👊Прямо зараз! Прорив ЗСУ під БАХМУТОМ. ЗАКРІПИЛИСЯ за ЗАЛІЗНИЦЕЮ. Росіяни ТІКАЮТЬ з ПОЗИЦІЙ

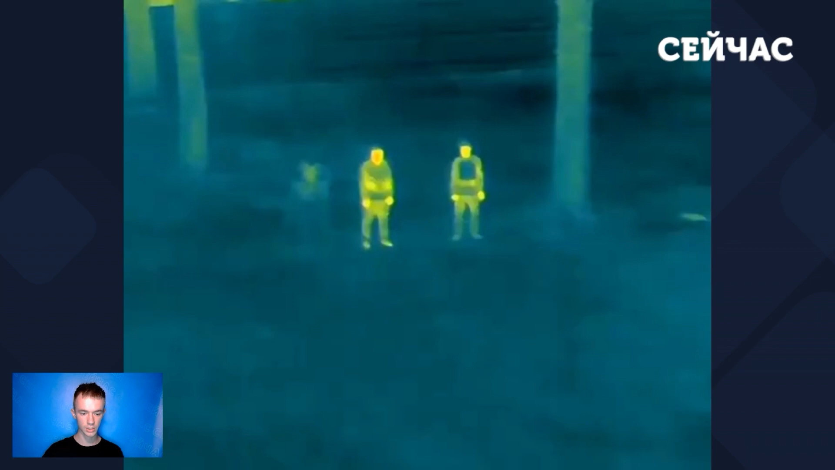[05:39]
Якраз на кадрах цей плащ відмічено саме третім, який найменш помітний. Це якраз наша розробка.
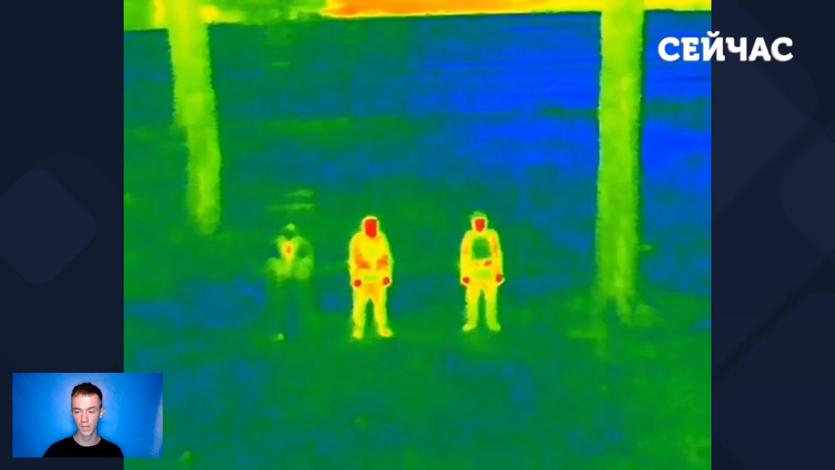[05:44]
Цікаво, що ще у квітні цього року російські пропагандисти вихвалялися, що нібито створили спеціальний костюм, невидимий для тепловізорів. Йому навіть вигадали назву, костюм невидимка, Богомол-Зет. За словами окупантів, таким костюмом можна захистити навіть техніку. Однак, як і багато інших аналоговнєтних так званих російських розробок, до фронту Богомол так і не доїхав.